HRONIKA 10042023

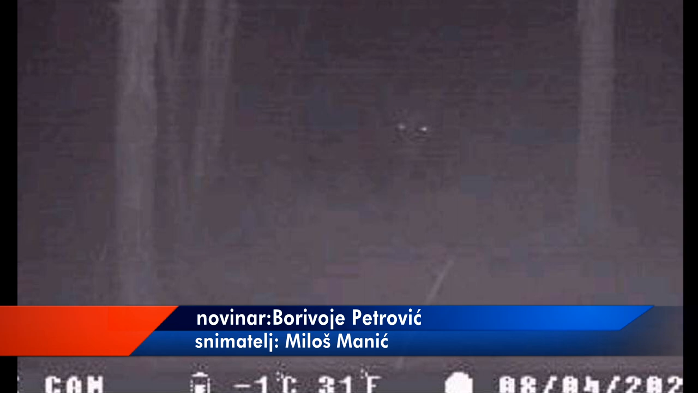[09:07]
lovačkog udruženja Ponišavlje snimile jednu jedinku medveda na teritoriji atara sela Držina i Petrovac.
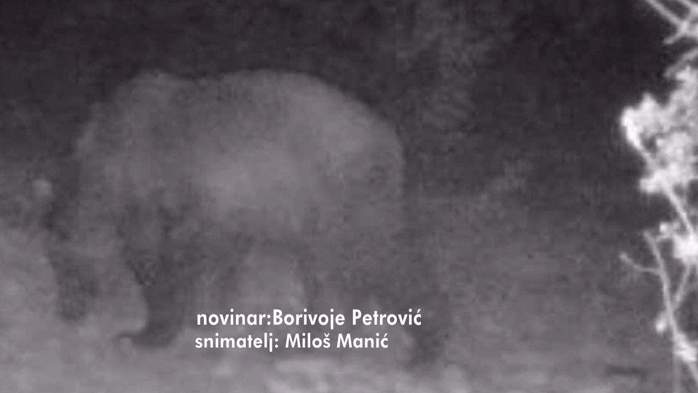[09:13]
I to samo nedelju dana pošto je zabeležena pojava medveda
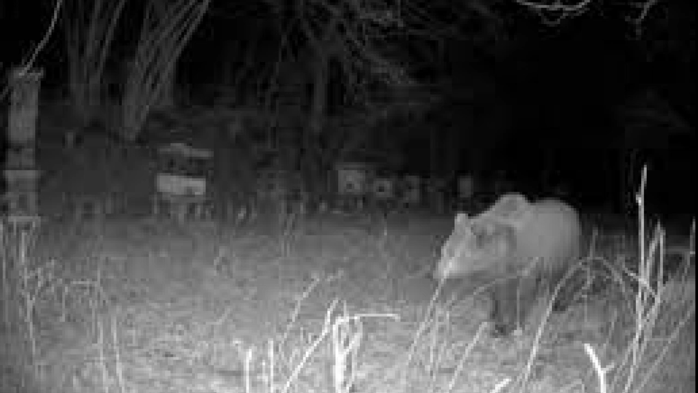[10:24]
U lovačkom udruženju Polišavlje predpostavljaju da je ovo ista jedinka medveda koja je snimljena i u Babušničkom kraju.